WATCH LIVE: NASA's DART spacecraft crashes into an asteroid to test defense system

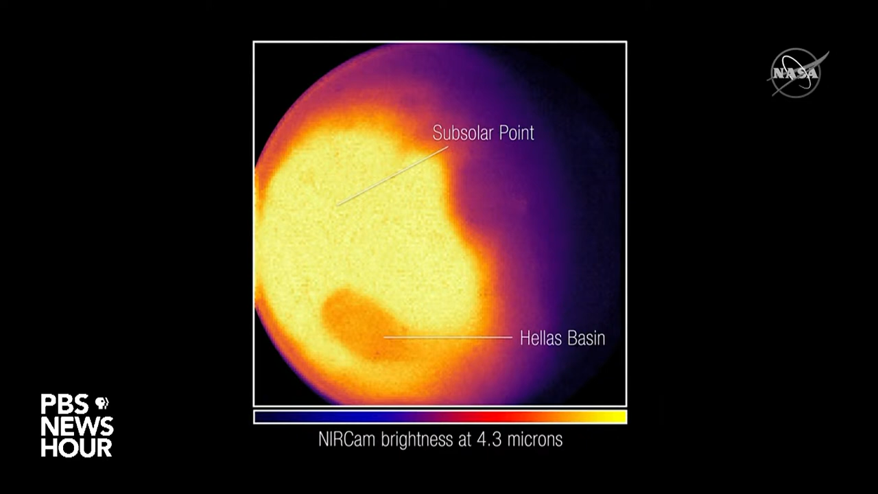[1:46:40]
or light given off by the planet as it loses heat.